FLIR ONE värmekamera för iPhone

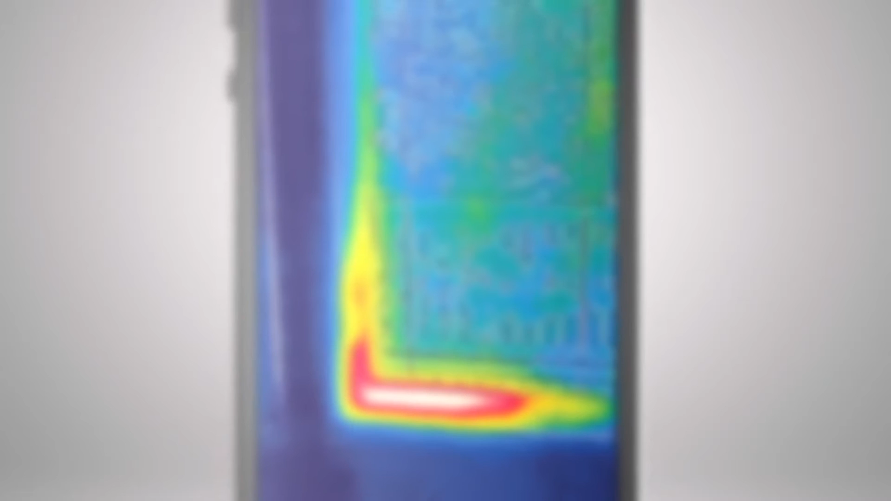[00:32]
This is infrared thermal imaging. And it gives you the power to see the heat. Military technology that was reserved for the battlefield just a few
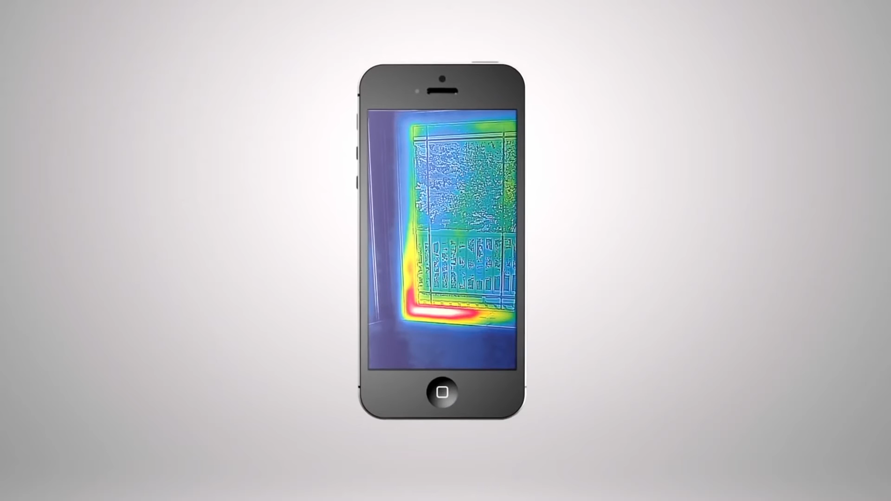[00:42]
short years ago has found its way into the palm of your hand.
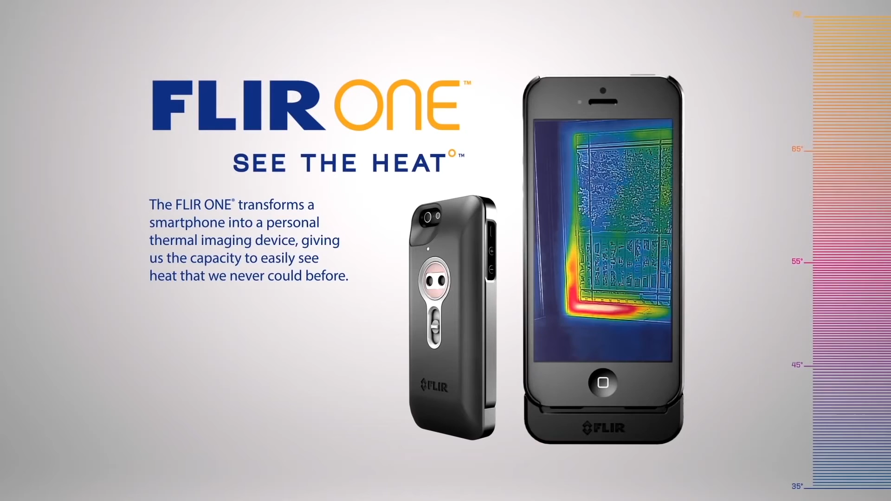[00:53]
So you can see the heat wherever you go. You can see the heat of danger lurking in the wild. Or through smoke or fog.
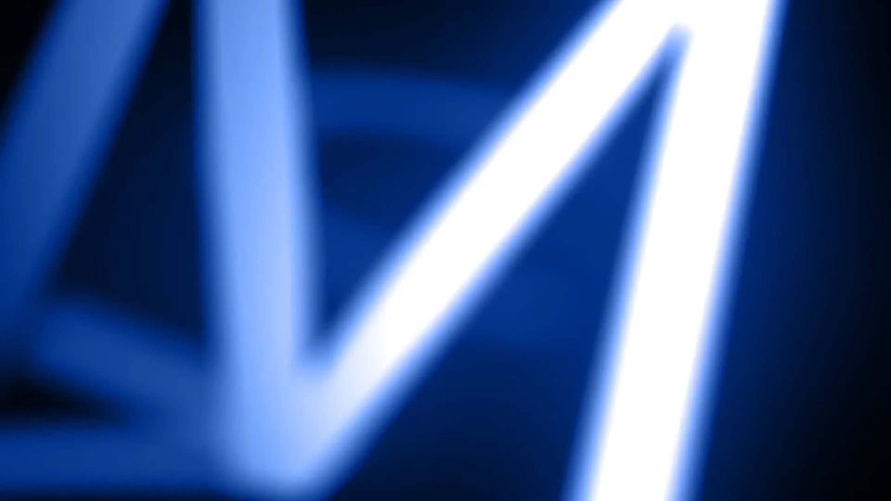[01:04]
You can see the heat of mechanical and electrical malfunction. Or a world of undiscovered art.
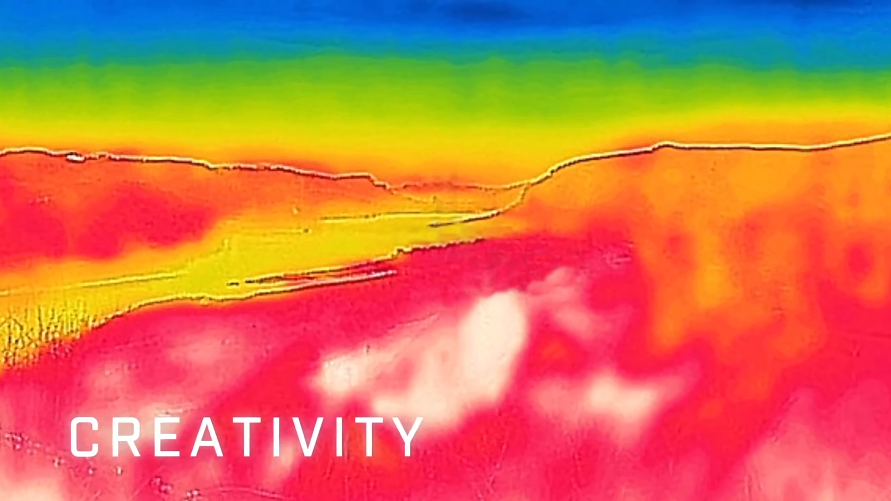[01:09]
You can see the heat and where it's escaping.